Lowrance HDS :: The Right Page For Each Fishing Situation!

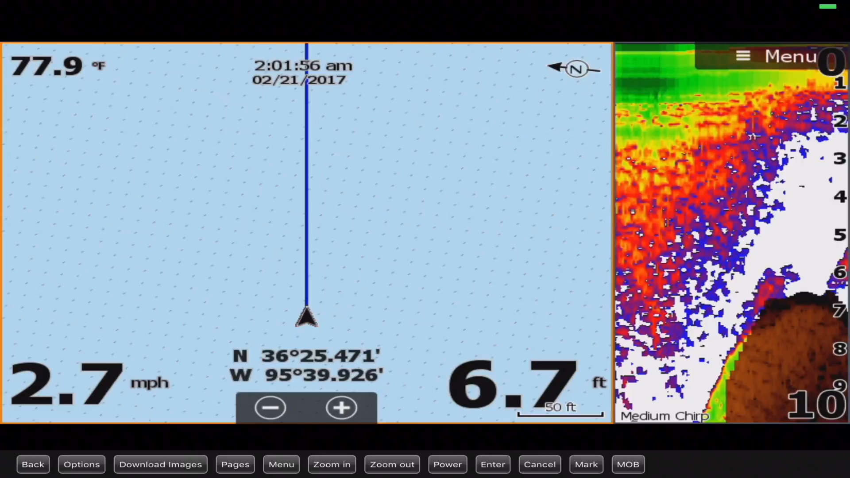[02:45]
On screen: depth 6.7 ft, water 77.9°F, speed 2.7 mph
to the bottom and really try and target those fish and so that is why i don't need so much space so much screen space for the sonar because by the time those fish are marked on my sonar those i've already passed those fish right so it gives me a chance to oh i see a big school at 12 feet it gives me a chance as i as i pass that school to adjust my lines quickly to hopefully get down to that depth
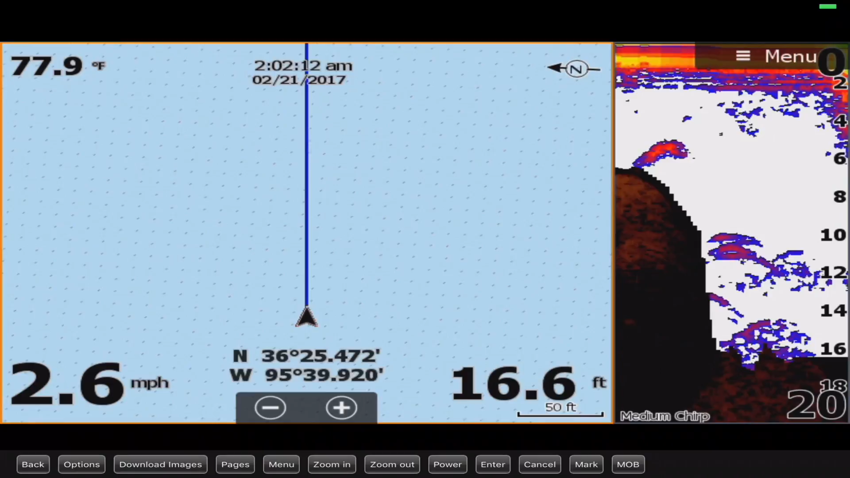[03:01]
On screen: depth 16.6 ft, water 77.9°F, speed 2.6 mph
as i'm trolling and again when i hook into a fish if i mark if i see a big bait ball of of fish i'll go ahead and drop a waypoint and then because i have a trail set up i've see i can see where i've been going and i can really fine tune my troll into an area where i'm seeing bait fish schools of fish uh fish in general and then of course when i do hook into one i'm immediately dropping a waypoint so i can go back in and replicate what i just did to catch that fish in
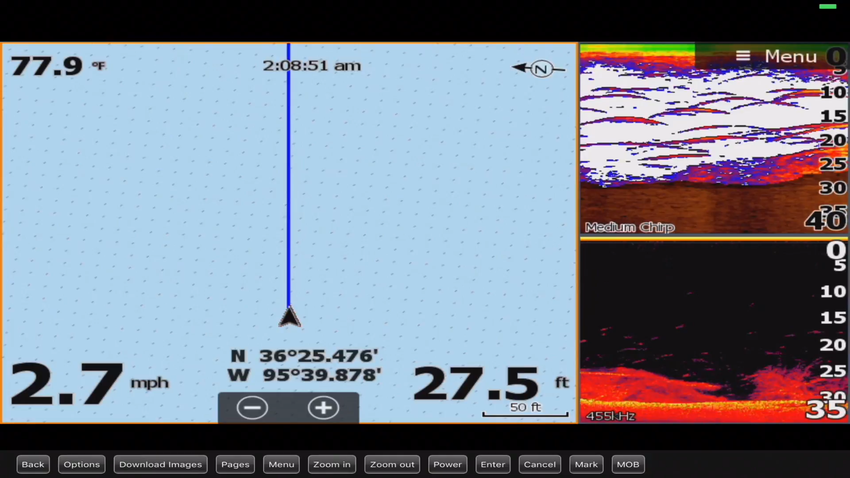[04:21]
On screen: depth 27.5 ft, water 77.9°F, speed 2.7 mph
because of that i don't need so much 2d sonar and down imaging because i already have places marked on my unit for you know gps waypoints and so once i launch i'm i need the chart plotter here so i can pull up on these spots and get a position on them and cast to them right because i already know where they're at and so because of that and because of both position and uh being able to see your waypoints and your and your marks and all that stuff is more important than actually seeing what's underneath me i'll run this page here you know having the 2d sonar of down imaging there is more of just like for quick reference um but i'm generally looking at my chart plotter to
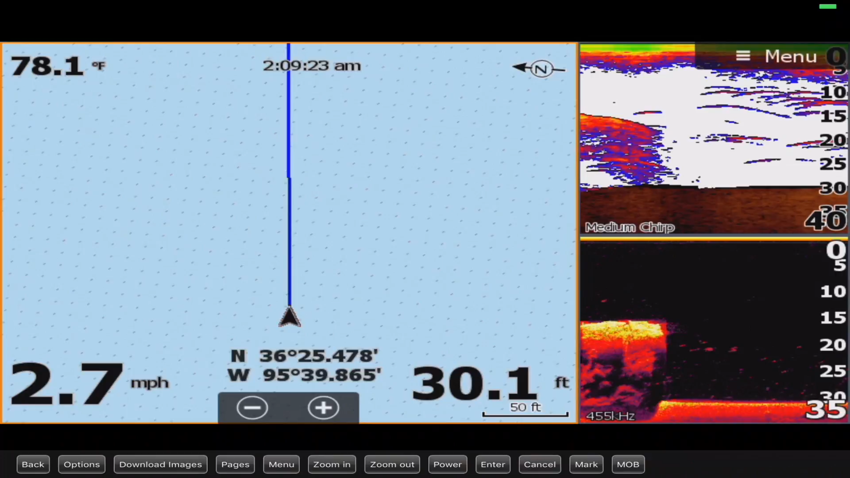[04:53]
On screen: depth 30.1 ft, water 78.1°F, speed 2.7 mph
see you know a waypoint to position on it to get myself orientated that way and that's why i'll use this page uh specifically for lakes that i'm very familiar with or if i have a
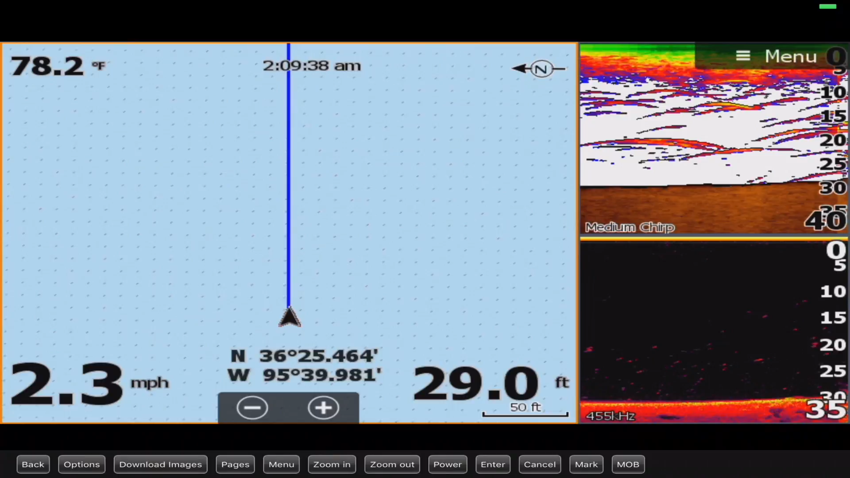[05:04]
On screen: depth 29.0 ft, water 78.2°F, speed 2.3 mph
lot of waypoints marked on it for spots that i've already found right two down one more to go back
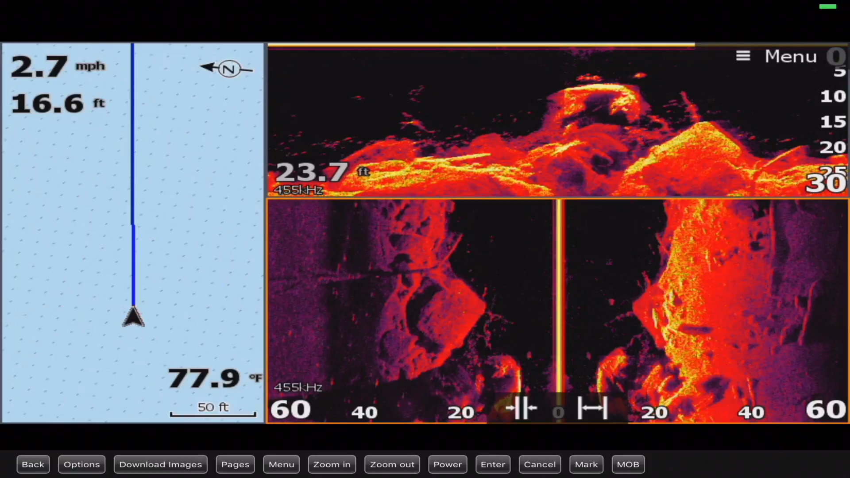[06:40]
On screen: water 77.9°F, speed 2.7 mph
white bass i don't know you have to drop down to figure out what it is so for me this page is really really really really important can't stress that enough really important when i'm on bodies of water that i i just don't know and i need to find out what's underneath the water i need to find something you know structurally
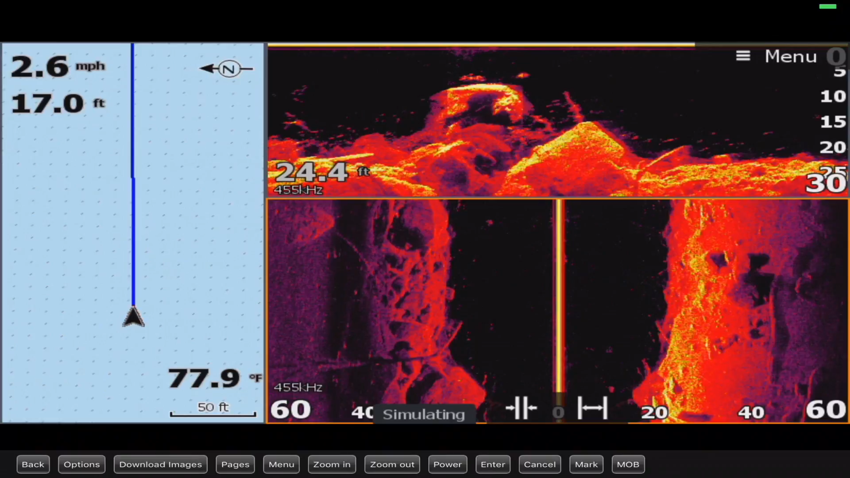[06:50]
On screen: water 77.9°F, speed 2.6 mph
uh where these fish might be gravitating to and if you look here this is a really good image here i'll stop it for a second um try to move my cursor out the way but you'll see like the chunk rock right here and you'll actually see these fish kind of i'll zoom in a little bit more you see them scroll over you see them right there stacked up in between these rocks and this is why i like this setup right here really really useful when you're on unfamiliar water so that you can get in there spend some time when you get on that water to just kind
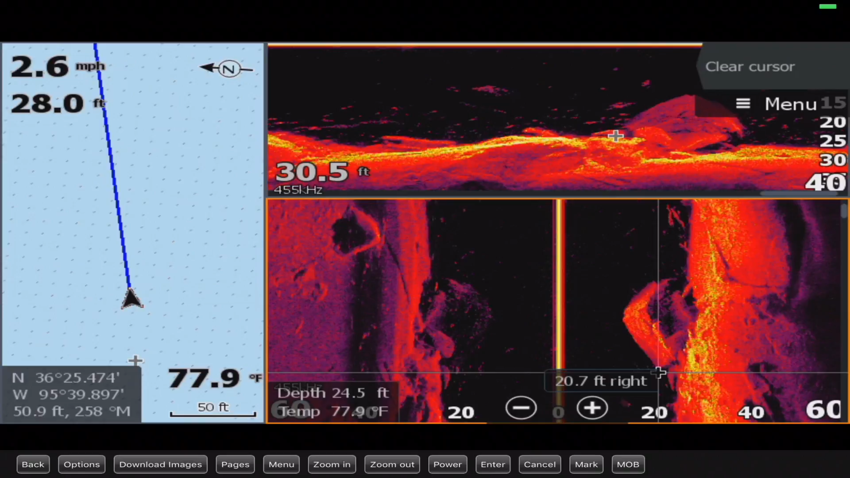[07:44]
On screen: water 77.9°F, speed 2.6 mph
stuff like here good example another huge boulder in the water right here you know i would look at this i'd mark it on the on the gps so that i can go back and fish that right i'd keep on i'd keep on trolling around waiting to find some other pieces of structure to mark those and then i'd go back and then start casting um and so for me going
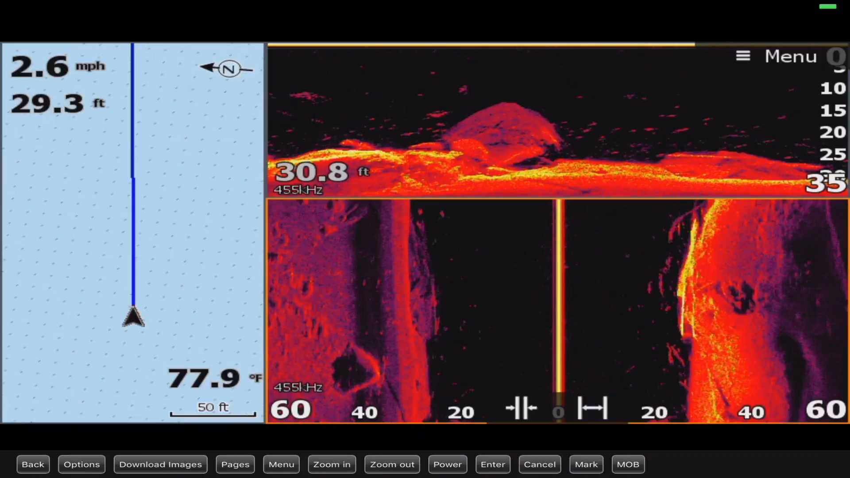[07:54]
On screen: water 77.9°F, speed 2.6 mph
back out to the home screen here those three are very very important that cover all my bases from trolling to structure